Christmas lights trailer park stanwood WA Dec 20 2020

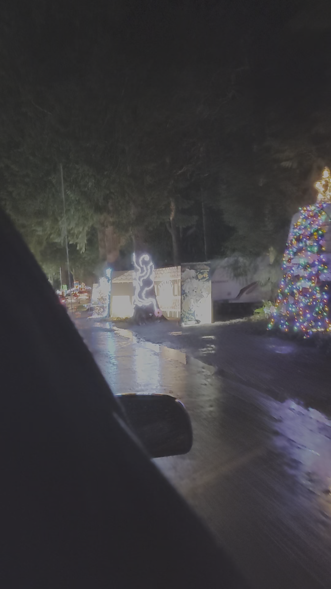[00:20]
The lights up telling me what I was looking at. Are these campers of people who are living here? Cool. There's people in those. I guess there is, I mean. I guess I'll be nice.